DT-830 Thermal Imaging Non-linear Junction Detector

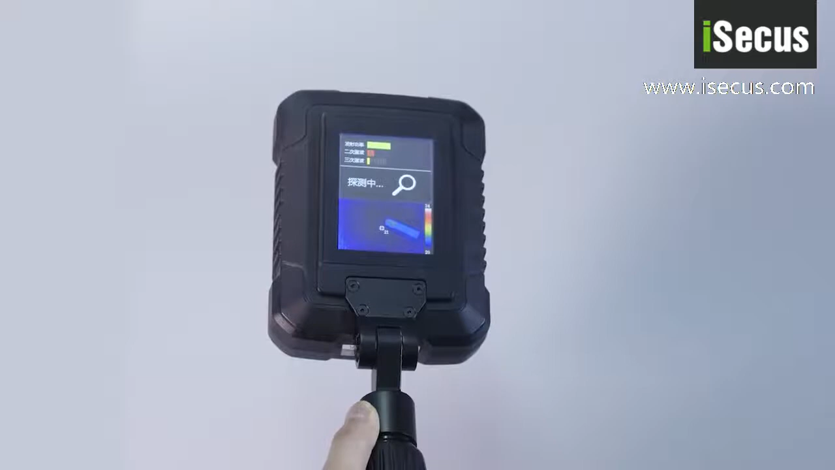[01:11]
检测及红外成像单元主要完成非线探测和红外成像功能控制手柄单元主要是进行系统参数的设定电池仓主要是给设备进行供电
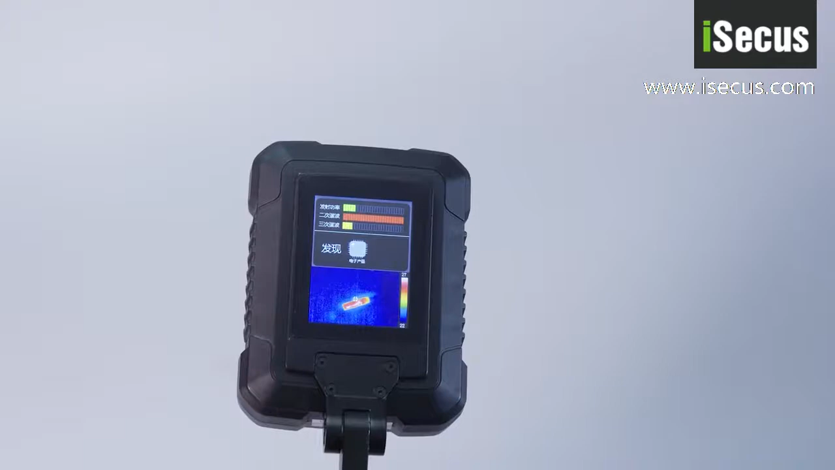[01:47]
下半部分是红外成像显示被测设备的发热部分轮廓